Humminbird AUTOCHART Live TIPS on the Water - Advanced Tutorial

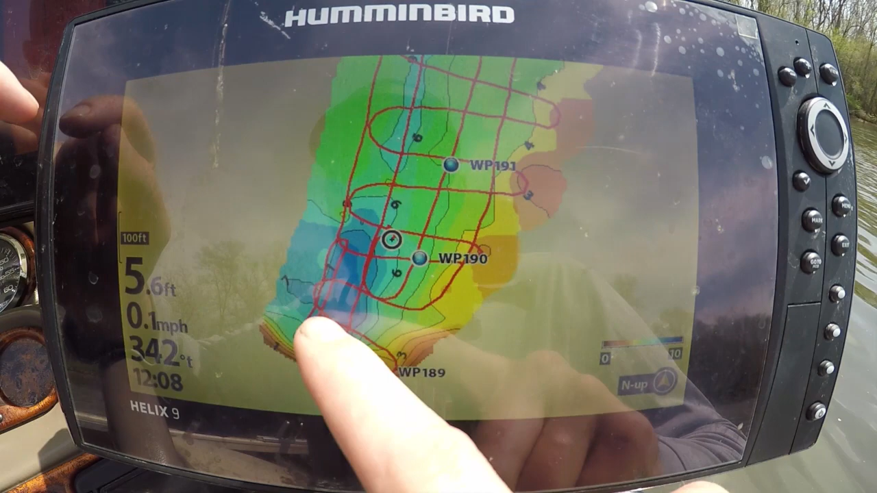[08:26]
On screen: depth 5.6 ft, speed 0.1 mph
how much different you can see all the contour lines of this exact spot here look at this look at all these contour lines
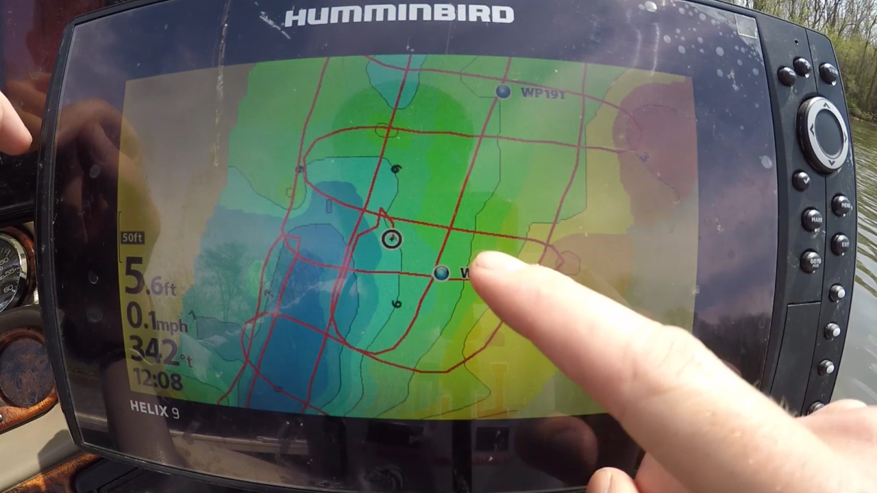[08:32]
On screen: depth 5.6 ft, speed 0.1 mph
guys that we got now that we changed that from three foot to one foot um now another thing guys if you guys aren't seeing a lot of these options I want you guys to go in
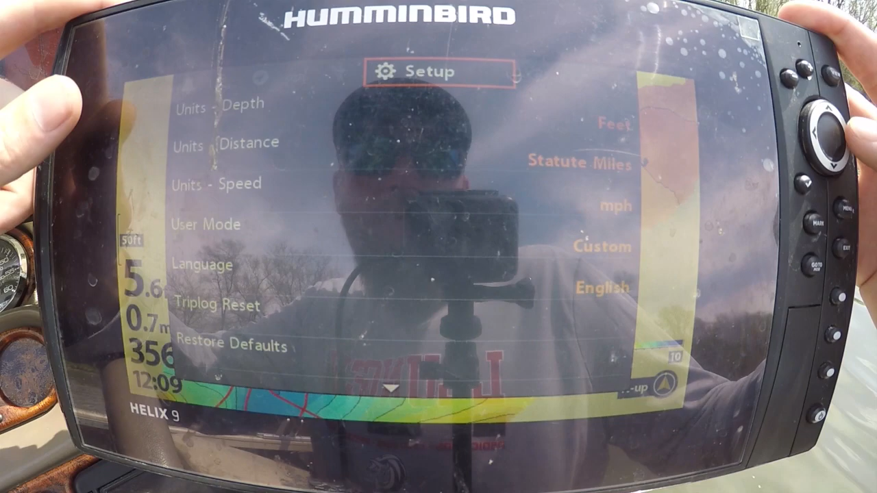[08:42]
to your setup menu you just hit the menu button twice scroll the arrow over to the right
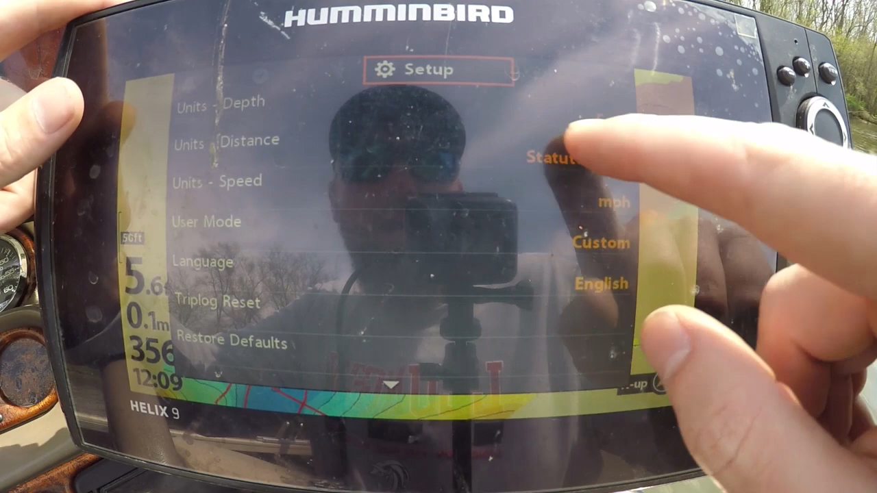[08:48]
to user mode and you want to change this to custom it'll
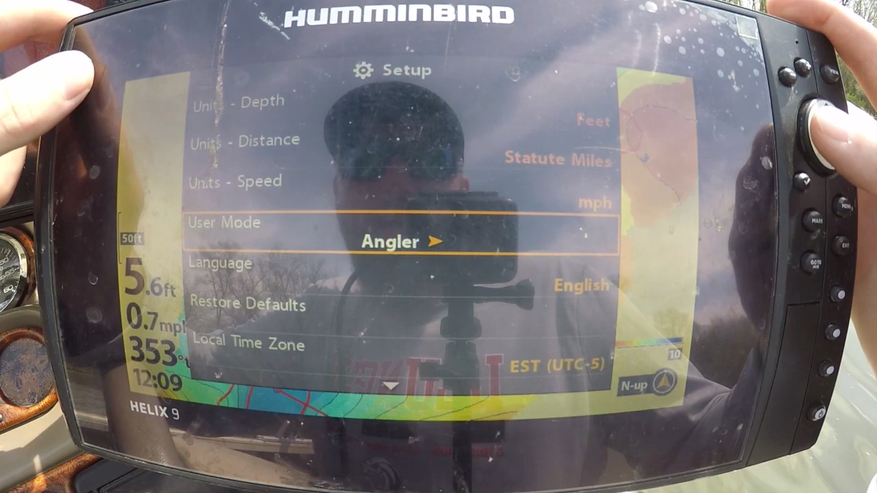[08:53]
On screen: depth 5.6 ft
come stock on angler it's limited limiting you guys on a lot of features I want you
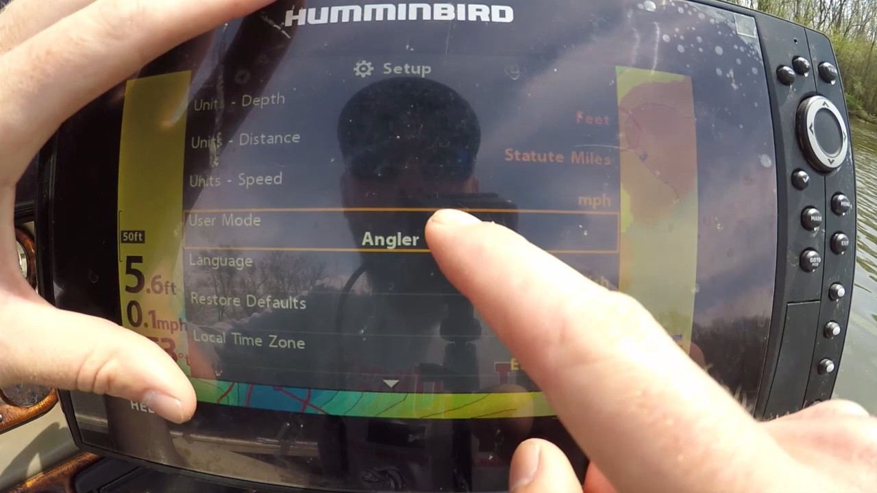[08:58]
On screen: depth 5.6 ft, speed 0.1 mph
to go ahead and switch that over to custom it's going to give you the best setup and that's how you're going to get all
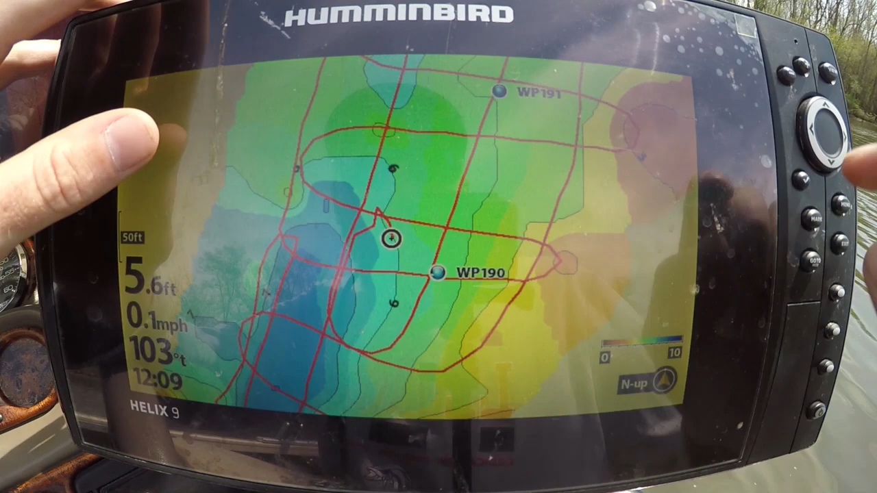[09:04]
On screen: depth 5.6 ft, speed 0.1 mph
these contour lines like this right here this already looks so great now some other things we can talk about guys is
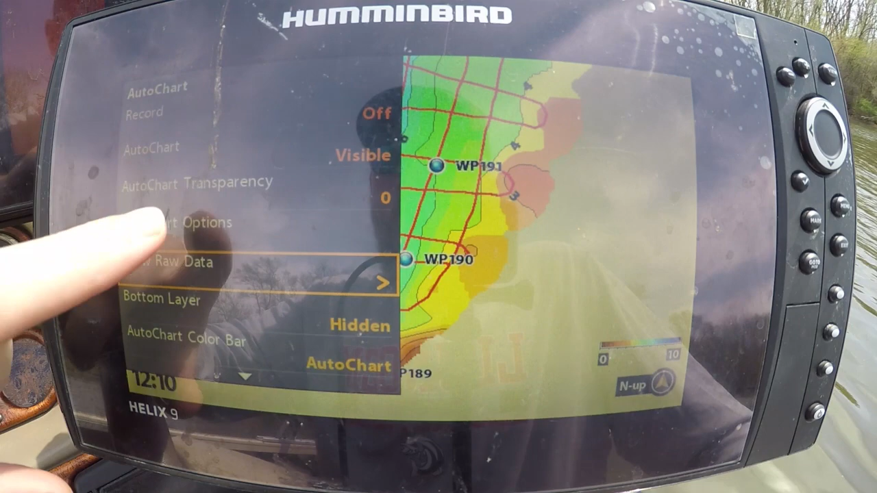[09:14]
the auto chart transparency so if you guys is the auto chart transparency
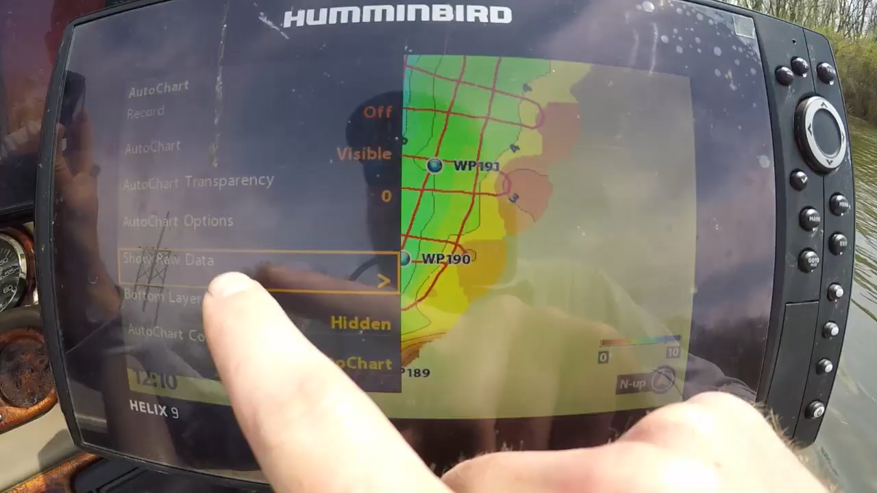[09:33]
click up here on auto chart transparency and you could have that if you bring
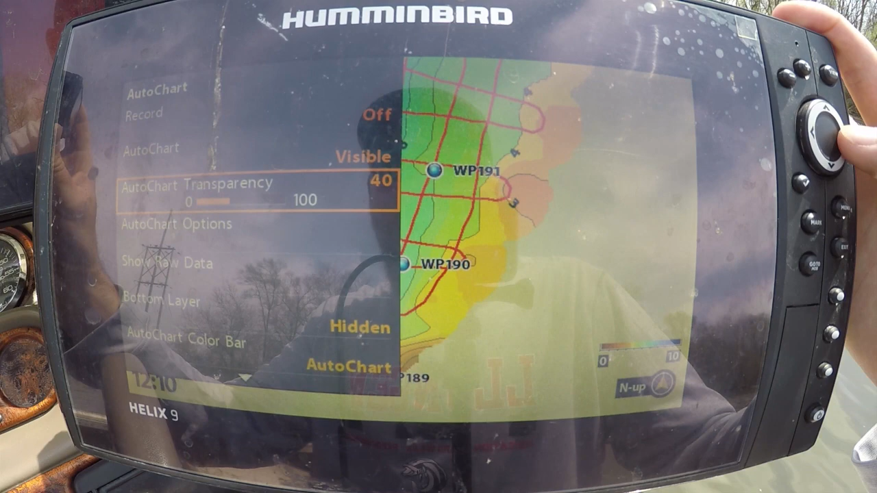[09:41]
that to about 50 it's going to overlay your map before so you're going to you're going to see the auto chart but you're going to see the map underneath the auto chart as well so that's something you guys can play around with is the auto chart transparency
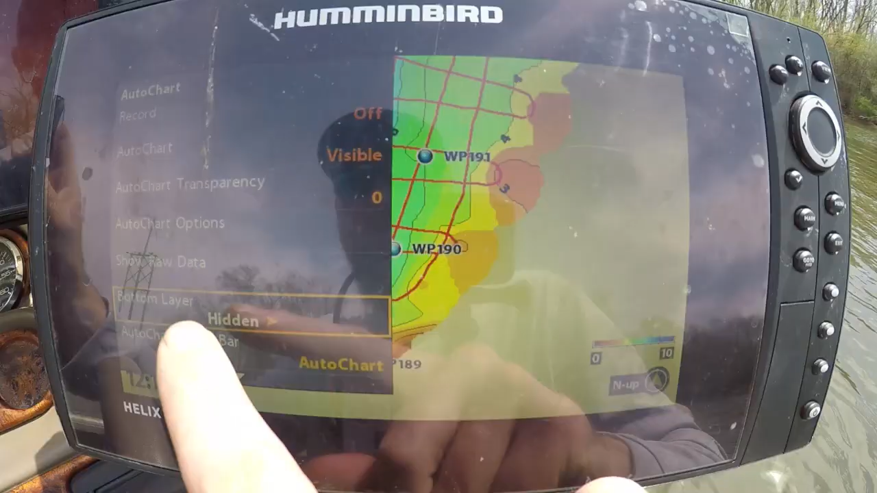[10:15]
the thing we're going to do is just scroll down here to bottom layer hit
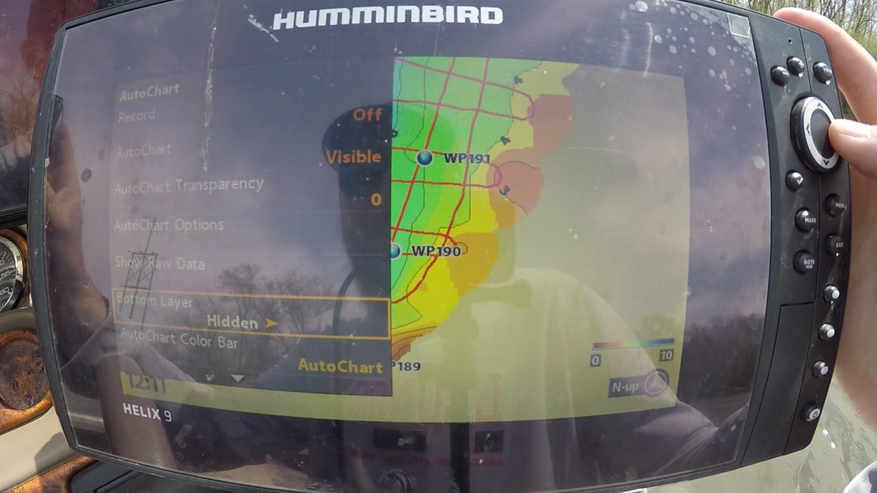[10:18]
the arrow to the right make it visible and this is bottom type we're looking for vegetation
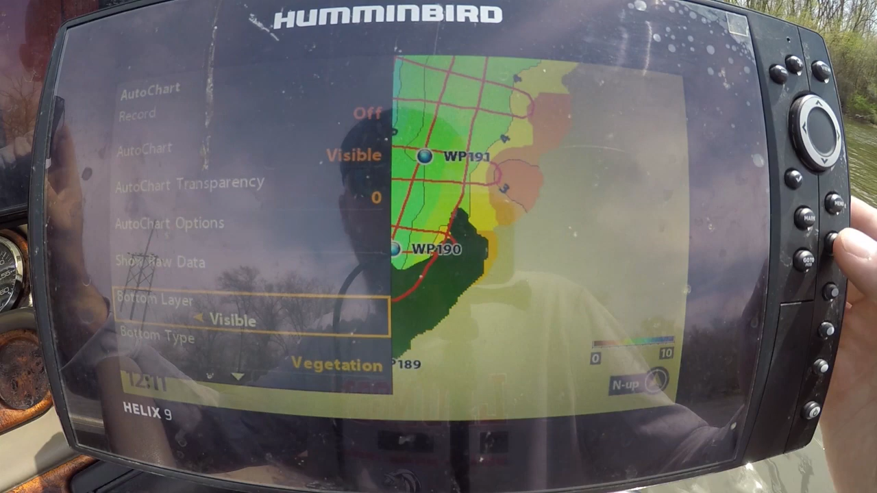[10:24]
I'm gonna back off right here and you can see there's vegetation on the bottom right here leading into this deep hole that is going to be an awesome spot guys and
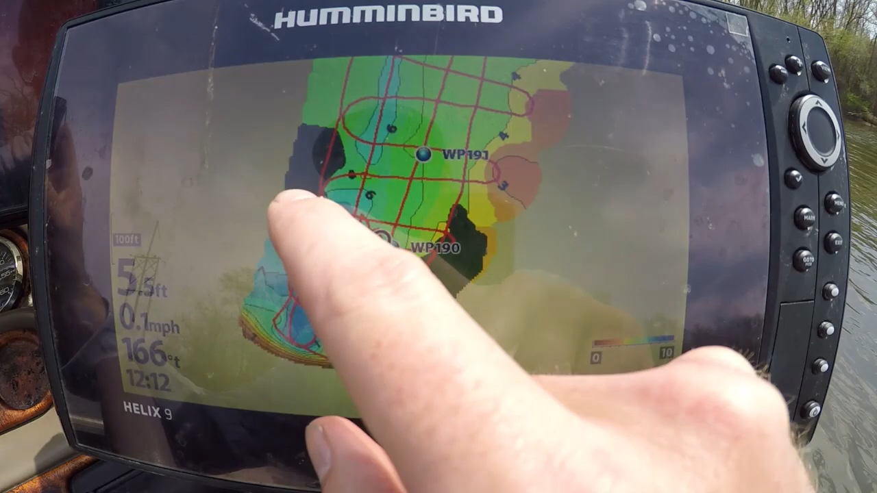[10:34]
On screen: speed 0.1 mph
there's also some vegetation on the top side of that hole these are going to be key spots you're looking for guys is
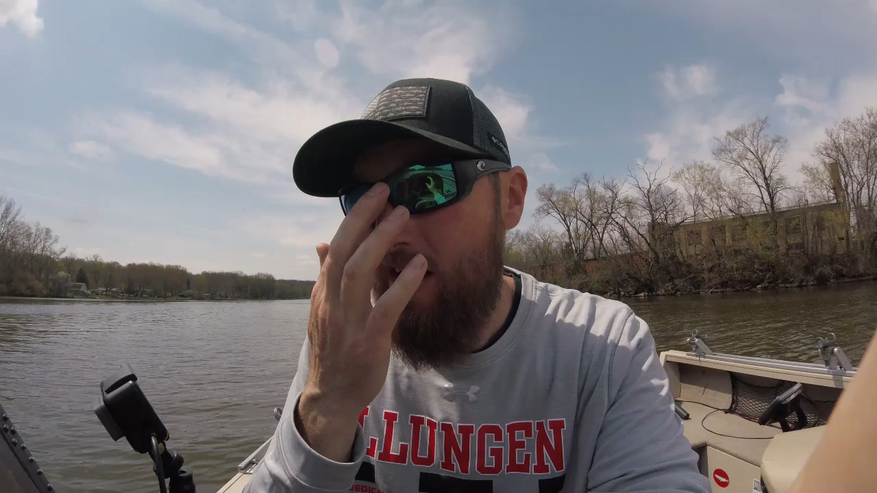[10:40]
because there's vegetation fish always relate to vegetation and that's why auto chart live is just so great so we're going to actually when we come back and fish
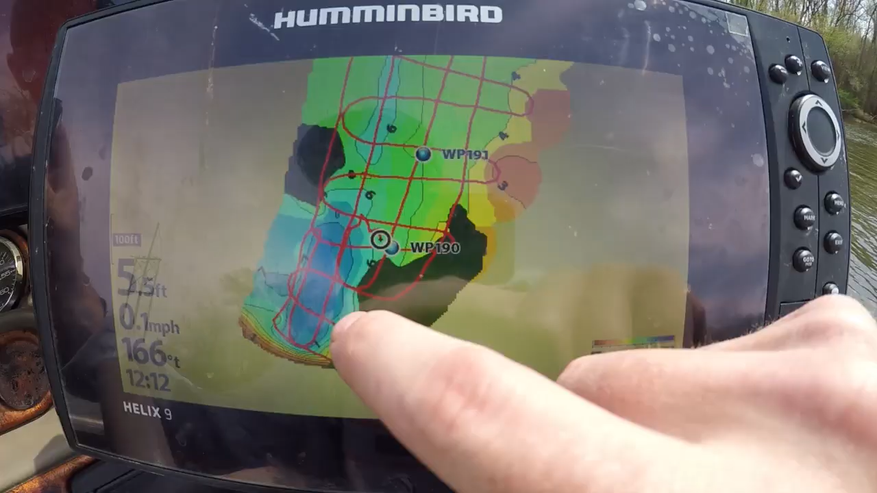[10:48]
On screen: speed 0.1 mph
this we're going to anchor up right on the side of this vegetation of course right or we're
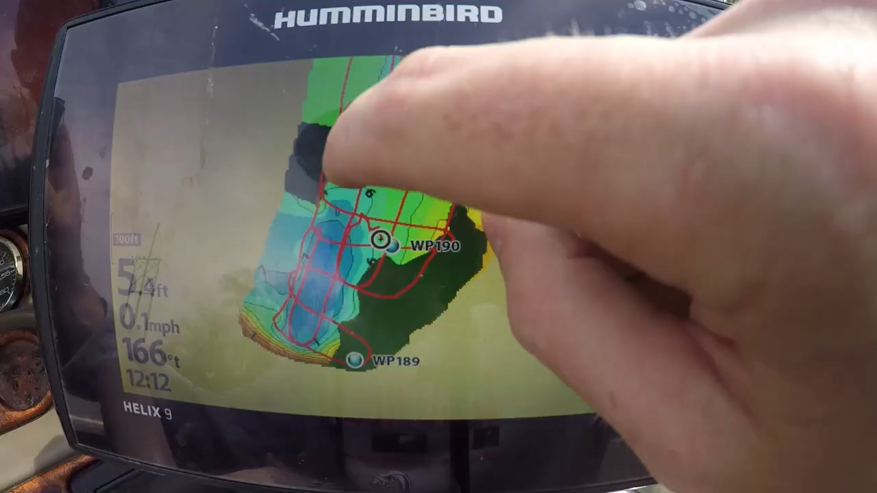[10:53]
On screen: depth 5.4 ft, speed 0.1 mph
going to anchor up right on the top of this vegetation right here I guarantee that the bait fish at night when these flatheads and other fish are active